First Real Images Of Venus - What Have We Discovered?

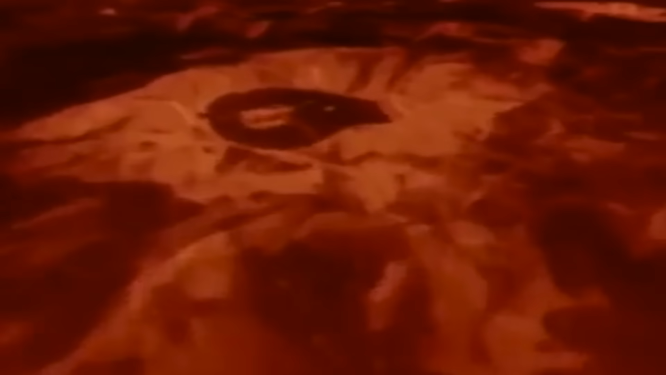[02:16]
Venus has several large lowlands and two large plateaus, which are about the size of Australia and South America.
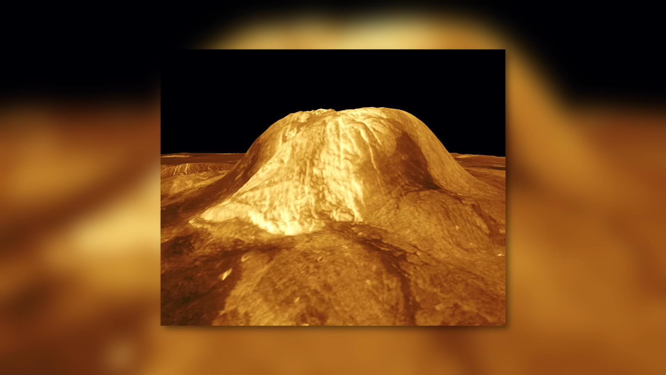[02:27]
On Venus, there are several mountains and volcanoes, and a large part of this surface is covered by ancient lava flows.
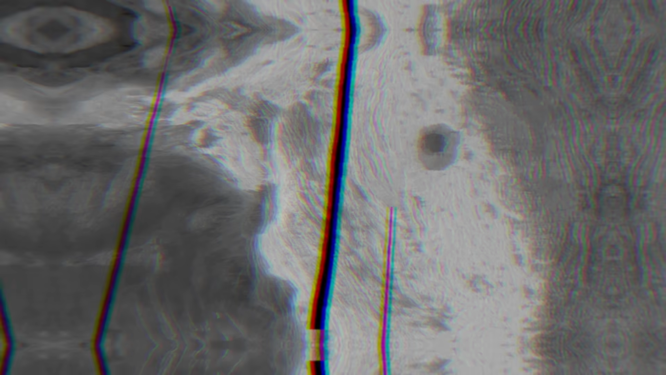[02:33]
The highest mountain on Venus is Mount Maxwell. It's over seven miles high and is higher than our Mount Everest.
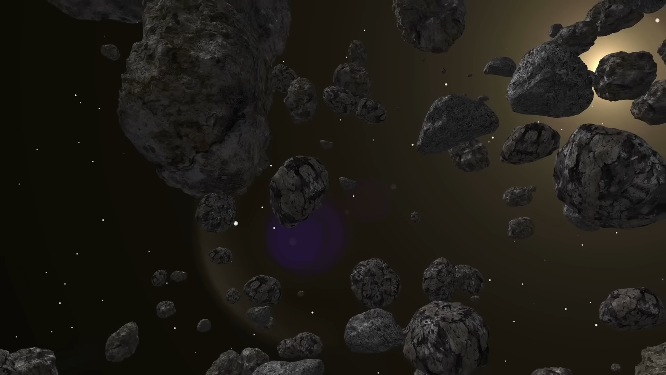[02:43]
Venus doesn't have many craters because most meteorites burn up in its dense atmosphere and many of the existing craters are covered by lava flows.
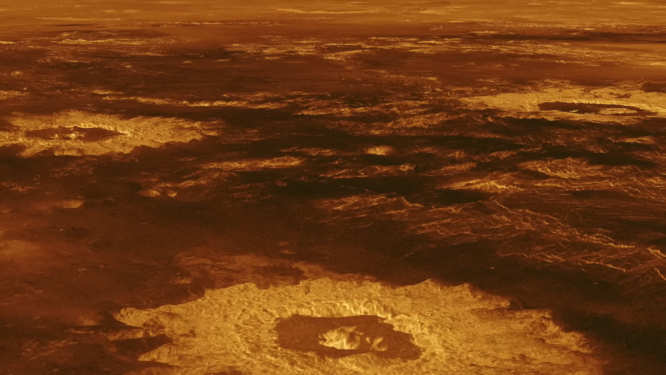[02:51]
The images above are computer-generated views of the surface of Venus using information from surface radar maps. Venus's atmosphere is too thick for us to see its surface,
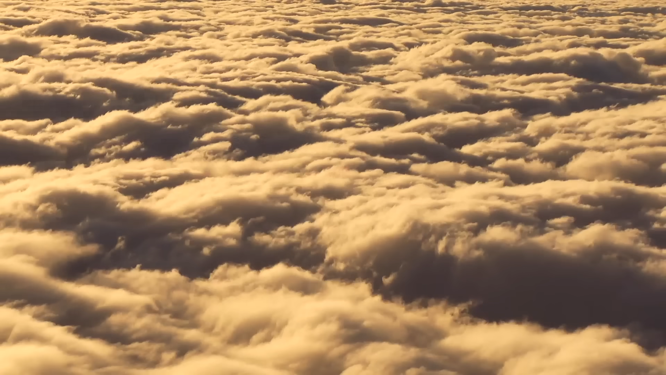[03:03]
but the radar can penetrate Venus's thick atmosphere so that we can see what the surface looks like.
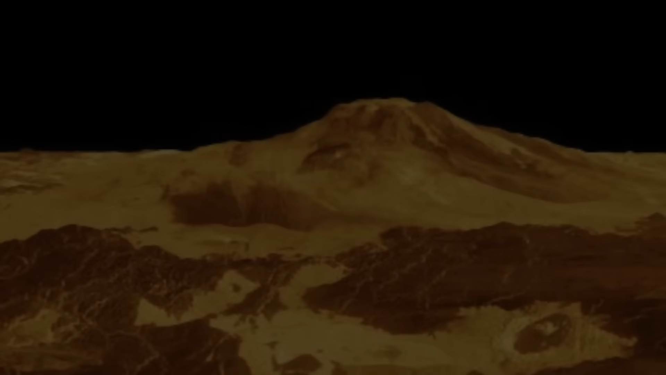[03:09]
The Volcano Mat Mons on Venus. There are several volcanoes on the surface of Venus, and Mat Mons is the highest on the planet.
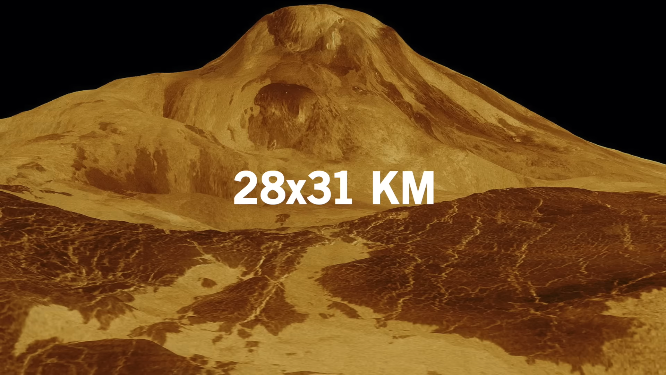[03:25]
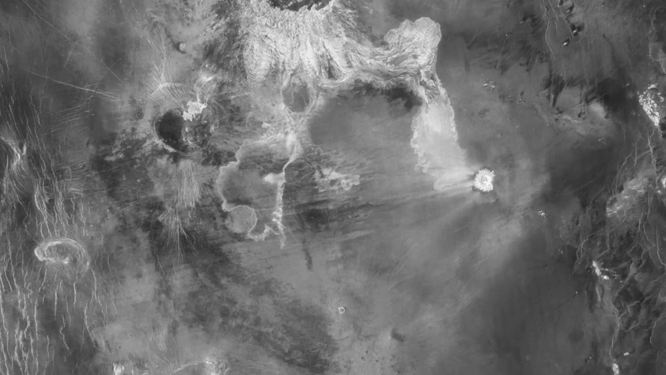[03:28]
Inside the caldera are at least five other smaller collapsed craters with a diameter of 10 kilometers.
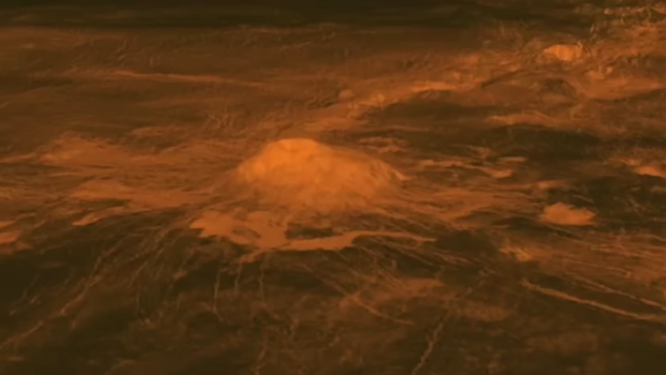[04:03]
Many Volcanoes on Venus. There are a large number of volcanic peaks on Venus and a particularly slow rate of this volcanization.
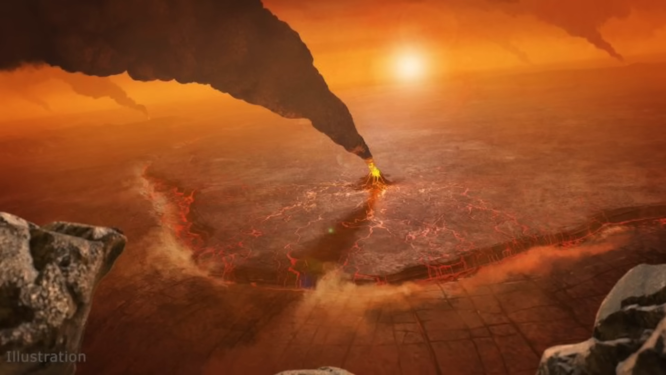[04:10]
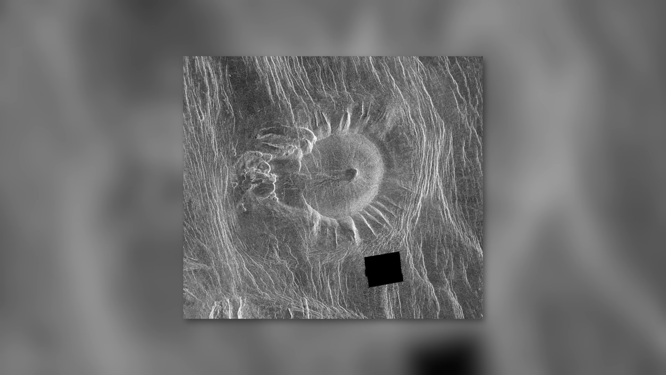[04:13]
The point tectonics of each of these volcanoes feeds the numerous volcanic structures of Venus.
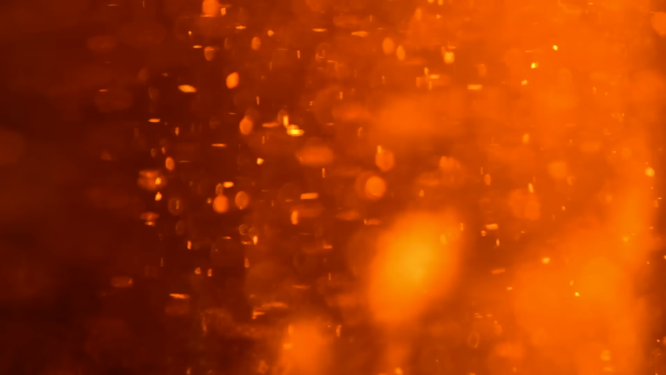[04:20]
The magma is lifted by a raised colony. It lifts off one part of the crack and the other. This lack of gravity, the Mnusian crust is plastic, keeps the phi's open and the magna underneath is slowly flowing,
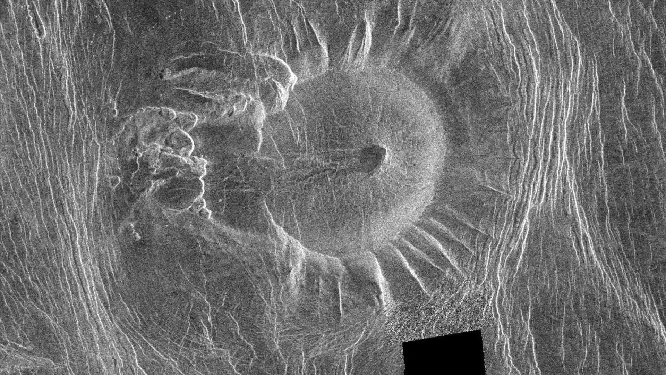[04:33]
which explains the presence of the ribbed and folded terrain.
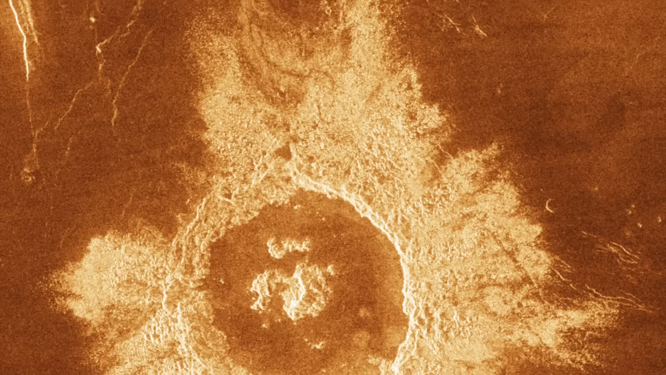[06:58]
The crater is surrounded by deposits of ejected material that decrease in thickness as they move away from the rim. Due to the dense atmosphere of Venus, some aspects of the formation and morphology of its craters have characteristics that differ from those of other planetary bodies.
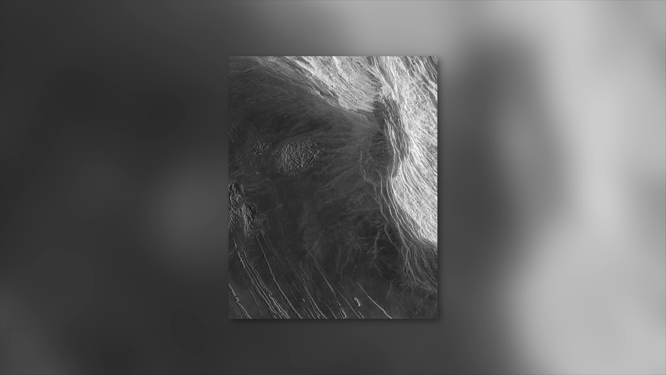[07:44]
they also revealed the existence of strange lines that cover about 7% of its total area, the Tessarii.
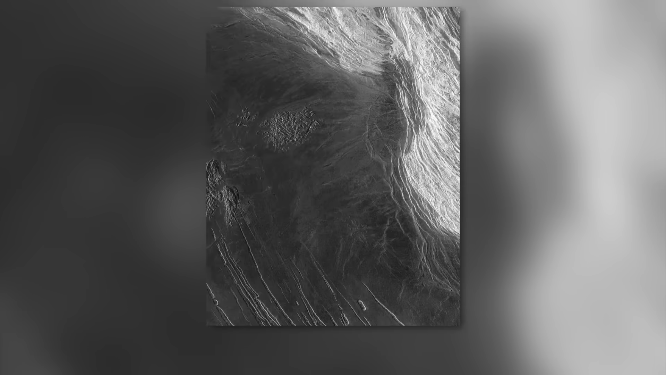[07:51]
Mosaic stones are actually an exogeological
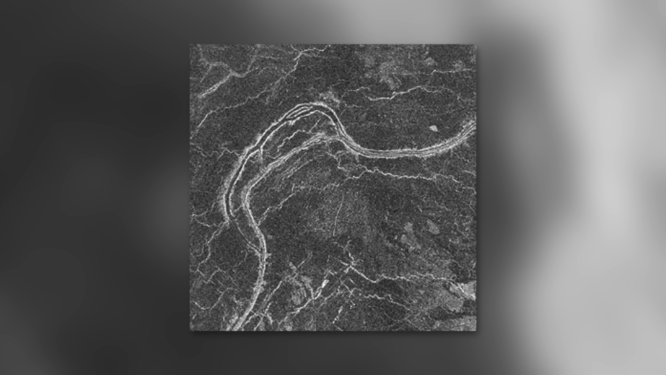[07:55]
formation consisting of several folds that give an area a tiled appearance.
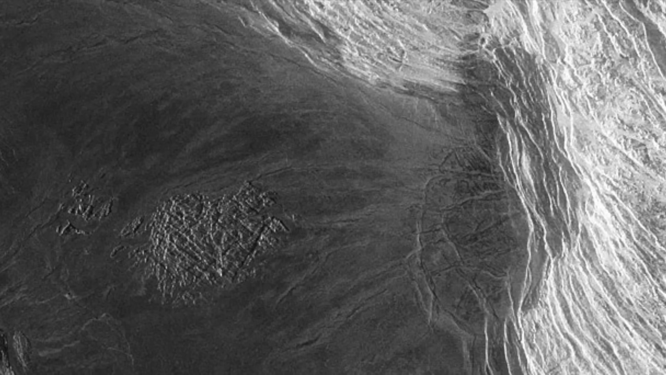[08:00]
At present, Venus is the only planet with Tessarii.
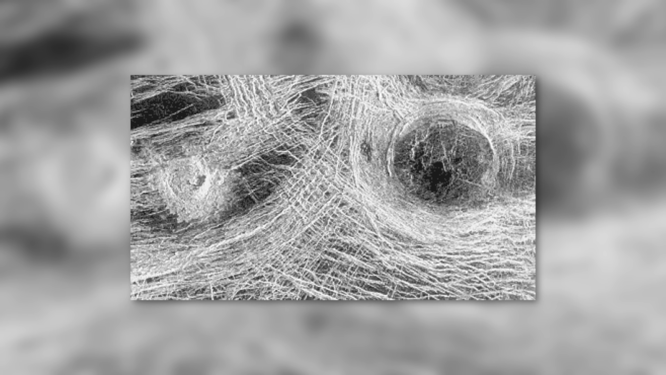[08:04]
What is even more fascinating is that these famous lines can only be found in regions of average height, between 1,000 and 3,000 meters above sea level.